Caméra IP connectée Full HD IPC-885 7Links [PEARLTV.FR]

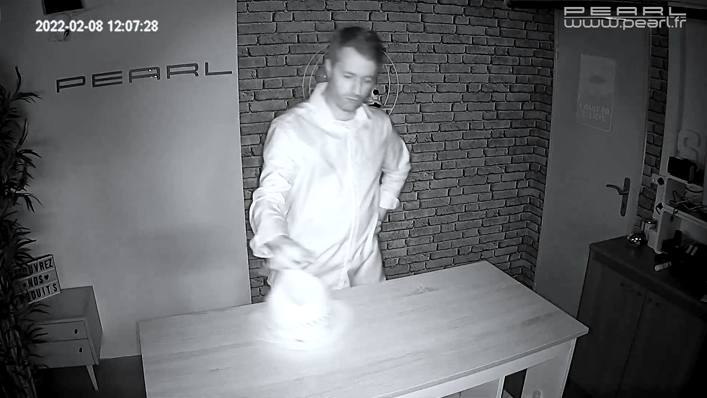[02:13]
Ça c'est dû en partie à la luminosité de l'objectif, mais aussi donc au mode infrarouge, au mode nu infrarouge,
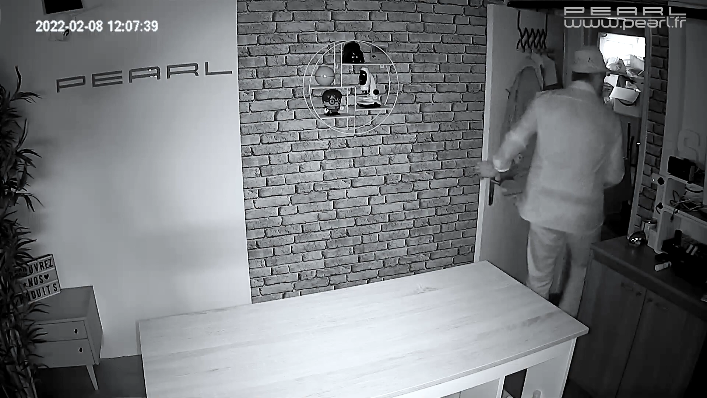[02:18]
avec les petites LED infrarouges qui sont sur le côté de la caméra, qui ont une portée jusqu'à 20 mètres pour avoir de bonnes images.
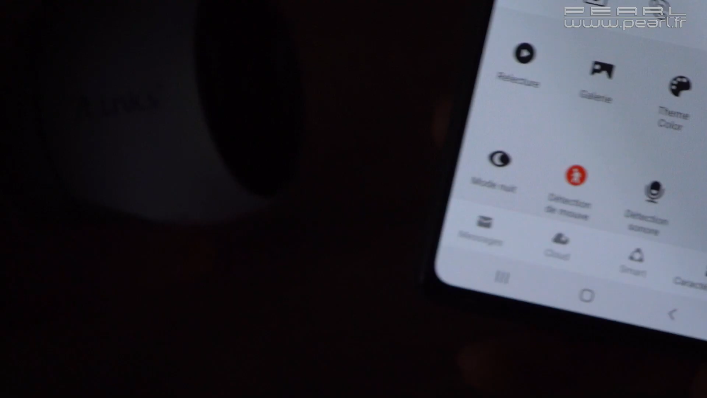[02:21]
Mais il y a aussi un mode couleur, un mode intelligent, qui lui va allumer des petites LED lumineuses, classiques, mais qui vont apporter un éclairage.
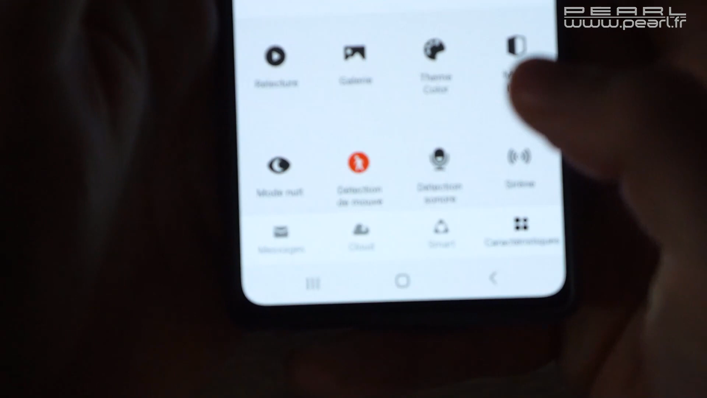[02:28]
Et quand on choisit le mode auto, en fait la caméra va choisir le meilleur mode,
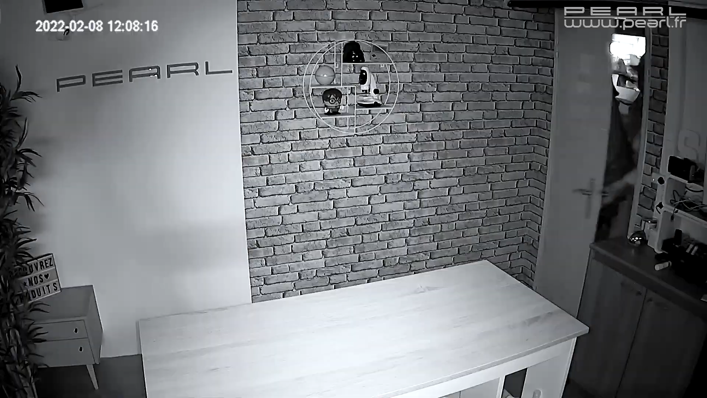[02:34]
soit le mode infrarouge, soit le mode donc avec les petites LED d'éclairage normal.